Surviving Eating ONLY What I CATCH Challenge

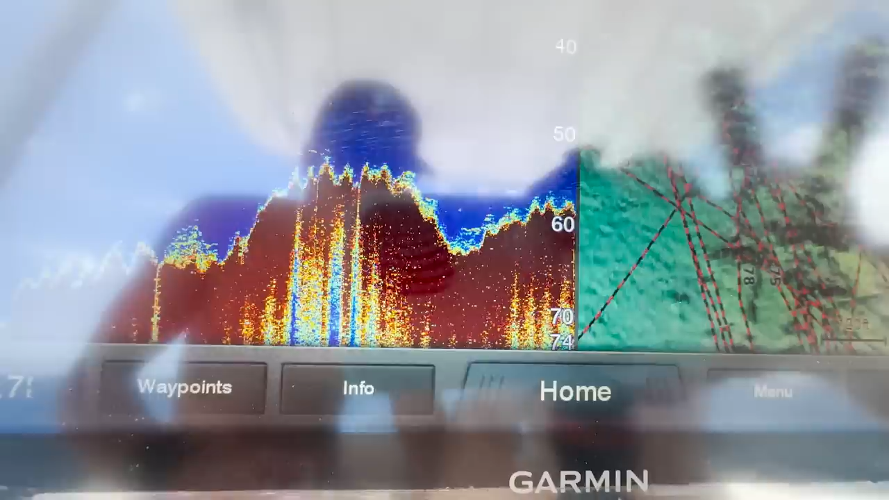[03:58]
So all those little marks that are right above the bottom, those are fish. Those are fish. So we going for it? Okay.